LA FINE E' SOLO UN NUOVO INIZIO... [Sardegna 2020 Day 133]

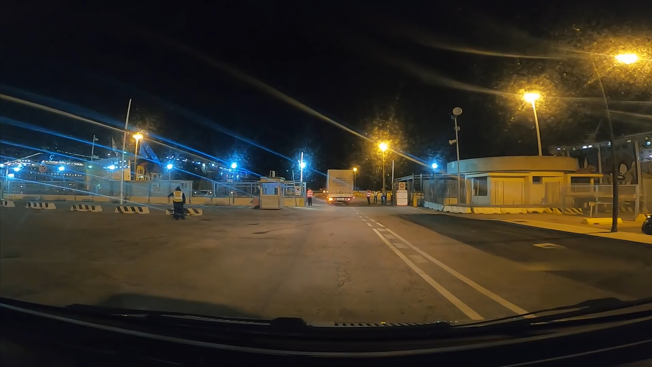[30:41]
Perfetto. Grazie. Buon viaggio. Grazie, buona serata.
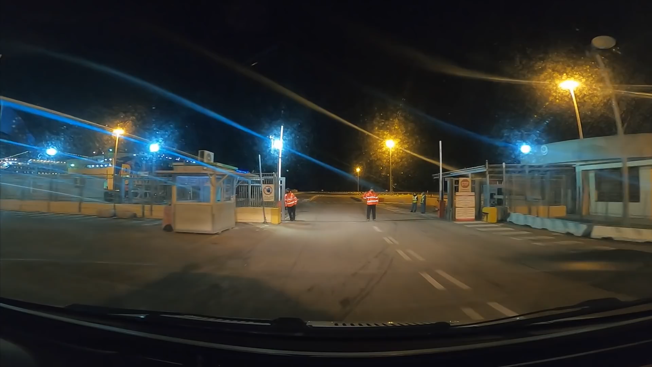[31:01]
Livorno. Grimaldi o Mobi? Mobi. Ok, dritto e poi a destra. Grazie.